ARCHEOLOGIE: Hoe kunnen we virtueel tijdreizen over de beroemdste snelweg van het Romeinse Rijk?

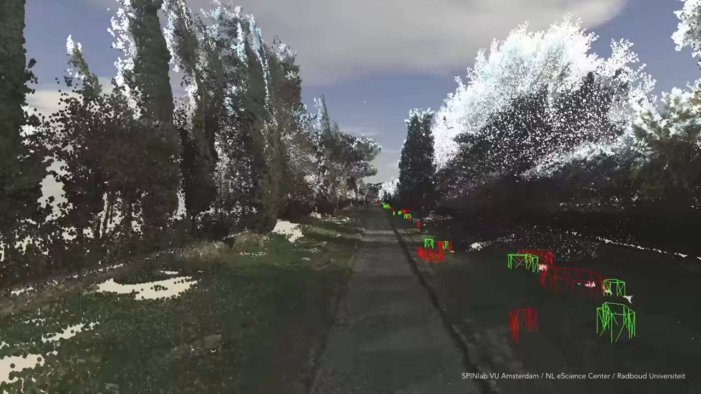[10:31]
We hebben een systeem ontwikkeld dat die enorme
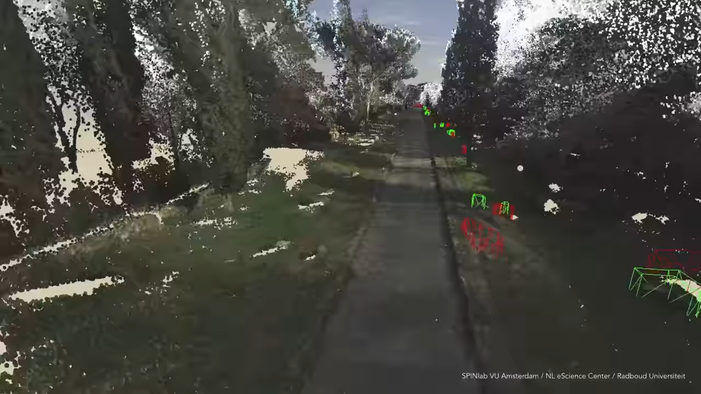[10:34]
berg 3D-data kan visualiseren via een doodnormale webbrowser, dus via het internet.
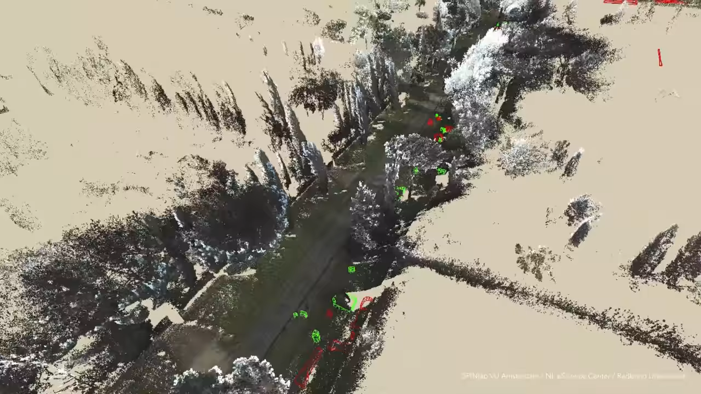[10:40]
Zo kan iedereen die 3D-data op zijn scherm krijgen en analyses uitvoeren.